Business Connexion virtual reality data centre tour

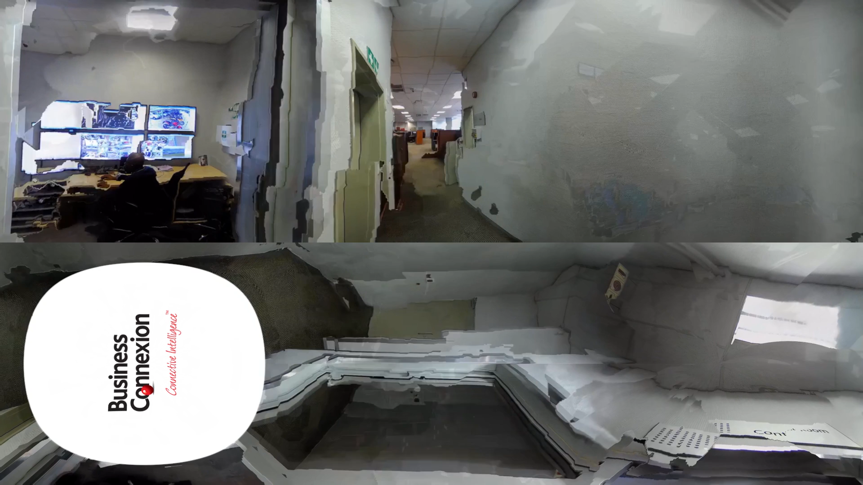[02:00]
Inside the control room, every inch of NDC1 is monitored and controlled.
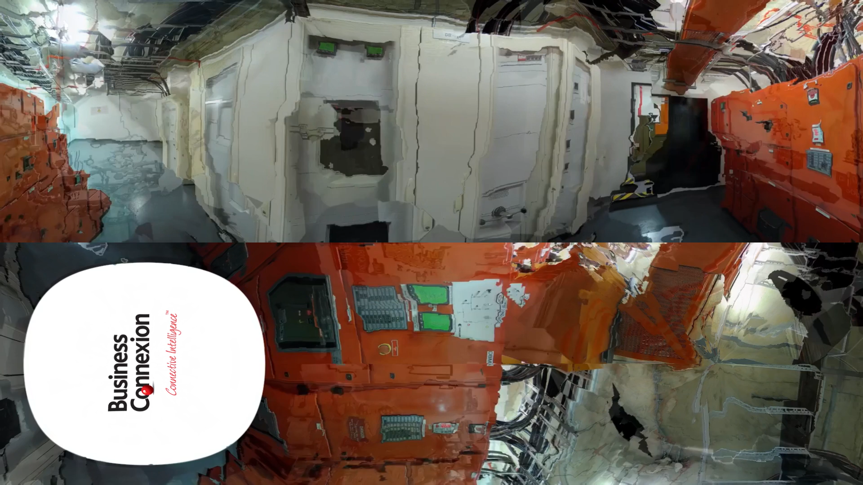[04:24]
Welcome to one of the power management systems in the data center.